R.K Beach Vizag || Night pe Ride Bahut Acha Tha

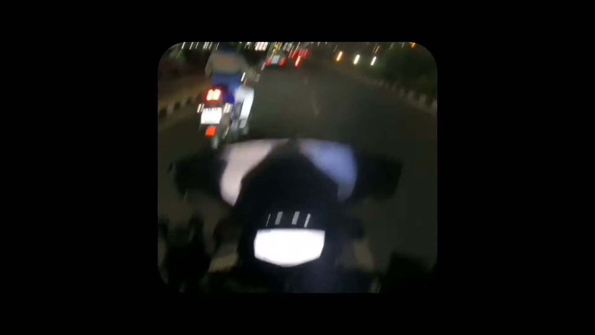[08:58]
भाई यह तो लग रहा सबसे बहुत बड़ा होटल भाई नवब टेल बहुत